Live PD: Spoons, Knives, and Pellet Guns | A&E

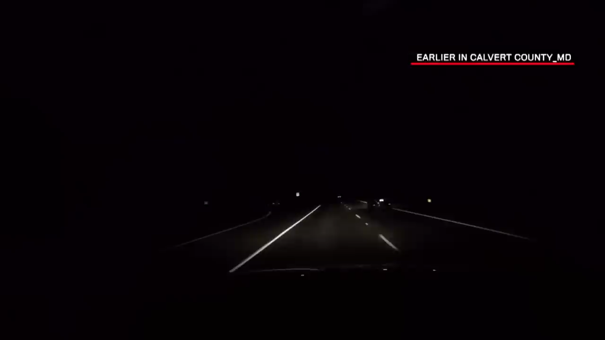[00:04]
We're getting ready to initiate a traffic stop on a vehicle. It's driving with no taillights on.